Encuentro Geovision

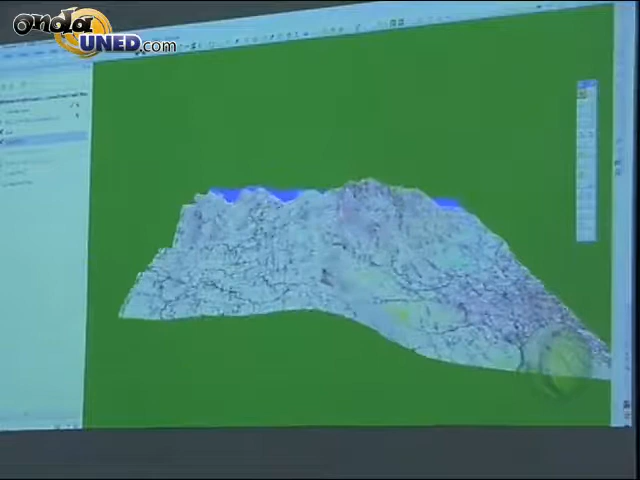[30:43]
en el instante que hago la modelación ver donde es que puedo